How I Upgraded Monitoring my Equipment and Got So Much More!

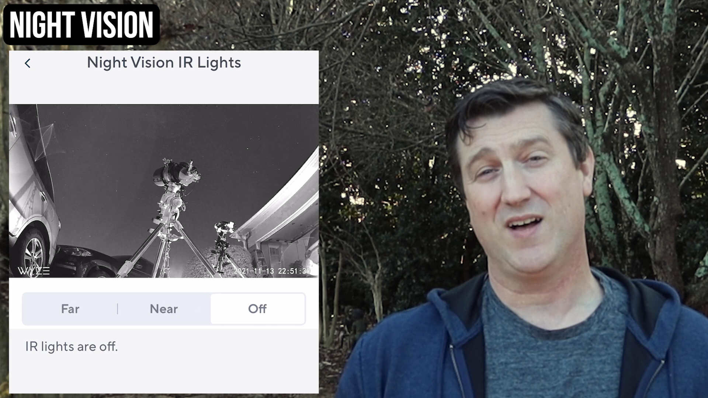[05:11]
And to be honest, I'm really pretty impressed with the quality of the images, even when night vision is off. Okay, so I have a camera that works, but what about viewing the footage? Wyze has done a really great job here.